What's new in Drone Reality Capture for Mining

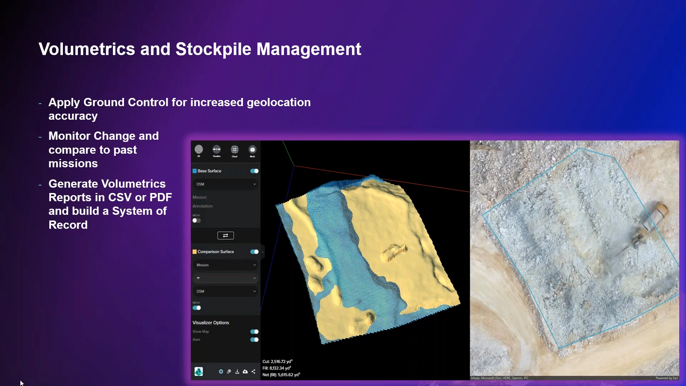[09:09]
You can also generate reports and export those into various formats to continue to build that system of record. And lastly, I also want to touch on the fact that we've built a lot of capabilities in and around dissemination and collaboration into the ArcGIS system.
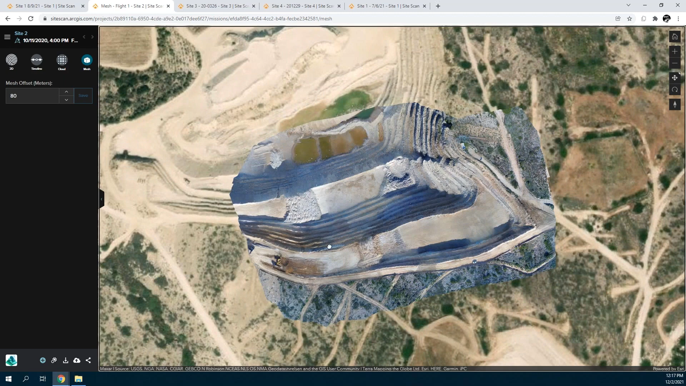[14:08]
which are creating very hyper realistic representations of of your assets.
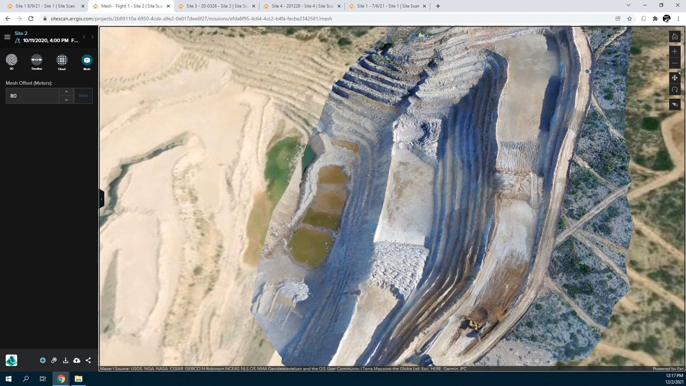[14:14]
And this is an example of one of those messages that was captured and processed for mine here. And these are great for inspection type of workflows or for creating digital twins of mines and and
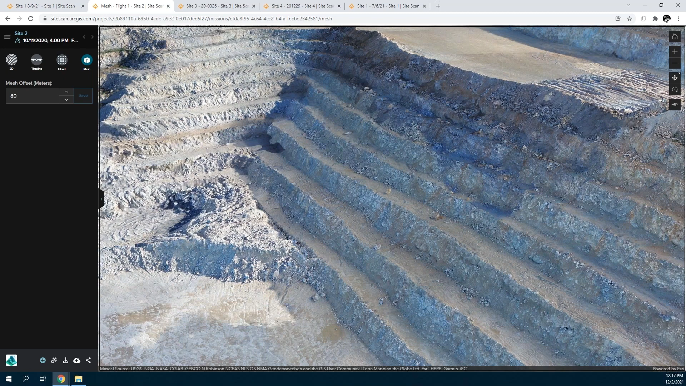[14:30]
for truly getting a real recent perspective on what your mind looks like.
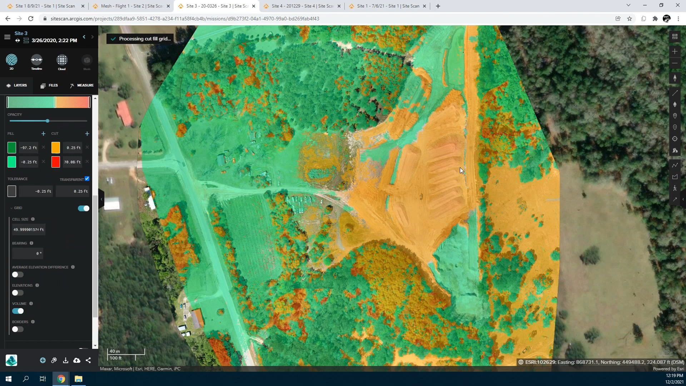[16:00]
which has either been added or removed in a specific area. So I'll turn on this grid and have it show me the volume and give that a few seconds to process. So in these orange areas for these missions,
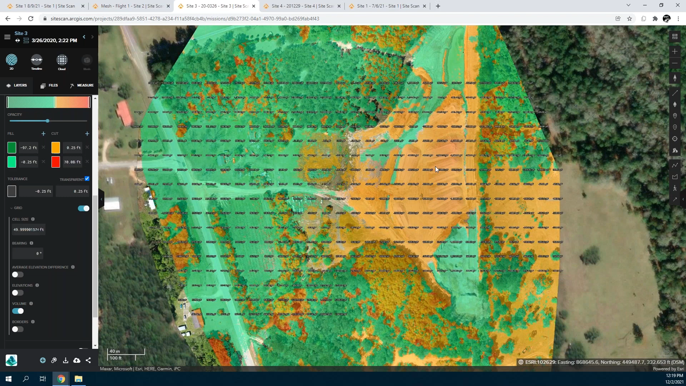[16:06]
we can see where the material increased, where there was a fill and green, where there's a cut.
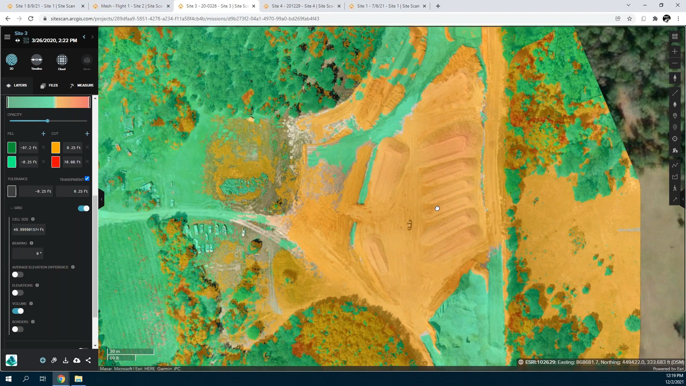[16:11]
We'll give that a second to load those volume estimates.
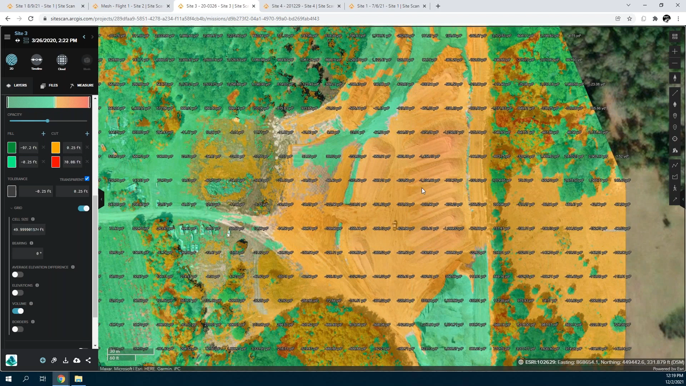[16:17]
In addition, the same cut and fill analytics can be used for things like stockpiles.
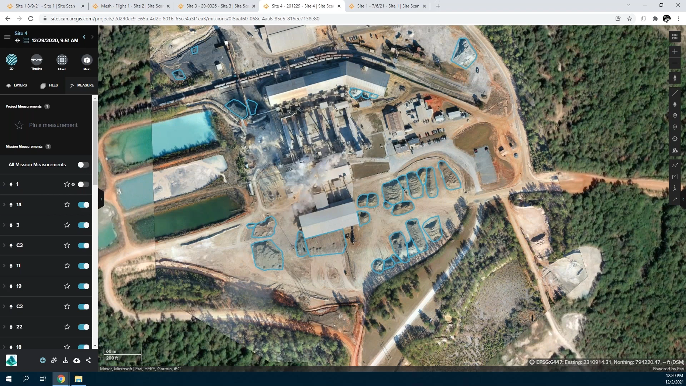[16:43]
In each of these stockpiles, the volume has been calculated for them, which you can see on the left over here, shown as this cut and fill. And we can view those volumes in 3D as well,
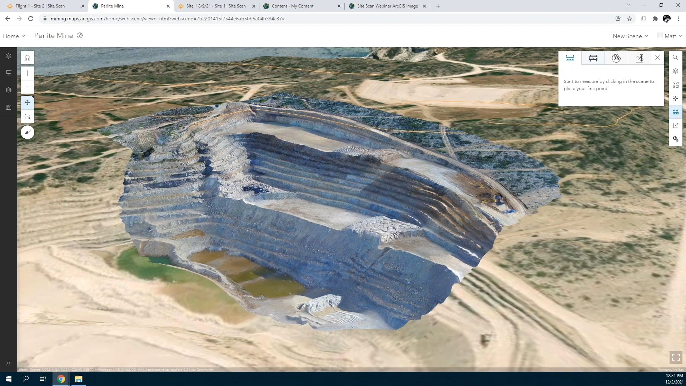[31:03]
And I can see this data now inside of the 3D scene viewer application inside of ArcGIS. And this exposes a couple of tools for me to leverage, right? Things like the ability to measure heights.
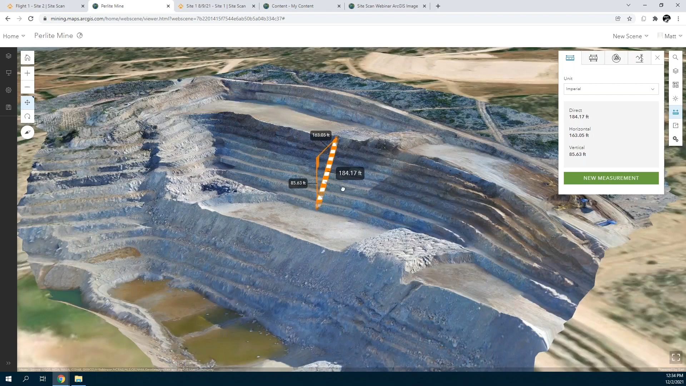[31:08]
I can do that from this application or I could create even elevation
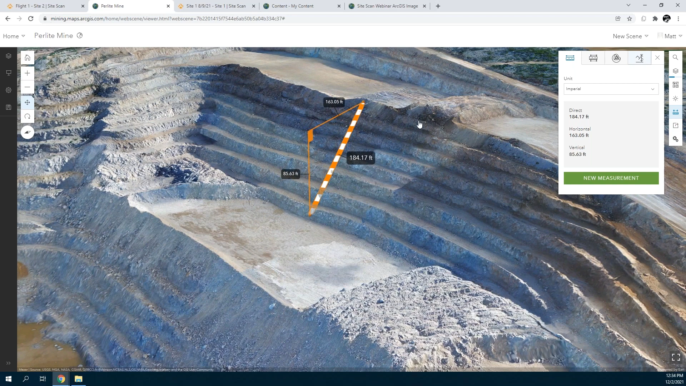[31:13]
profiles using some recent enhancements to the scene viewer, which we've added. And by just drawing a line along this textured mesh, we can actually use the mesh to show us the profile of that surface here for inspection workflows or just for, again, just a general situational understanding of this asset.